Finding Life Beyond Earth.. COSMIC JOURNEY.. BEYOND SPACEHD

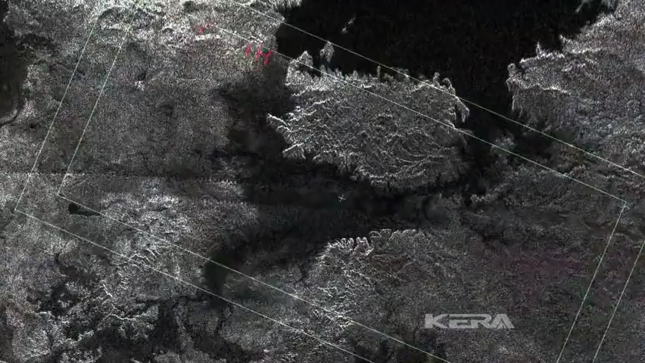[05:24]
But what exactly is this liquid?
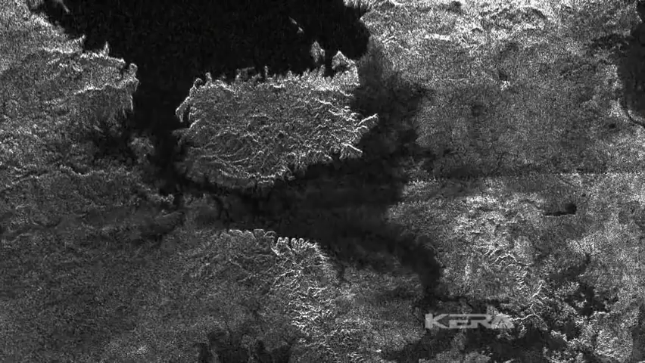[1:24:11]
further flybys reveal it's just one of hundreds scattered across both the north and south poles